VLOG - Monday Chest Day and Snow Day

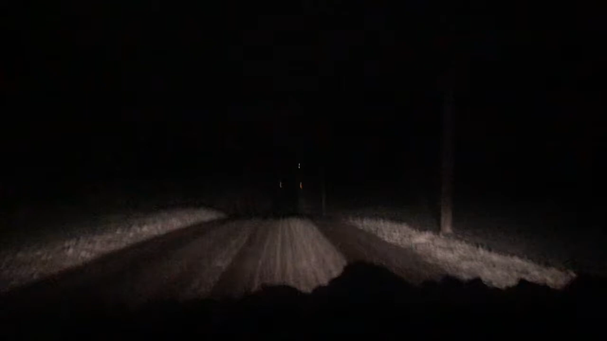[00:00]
well this is bullshit we got like five inches of snow last night that's 4 30 a.m. right now I'm going 20 miles an hour hello Monday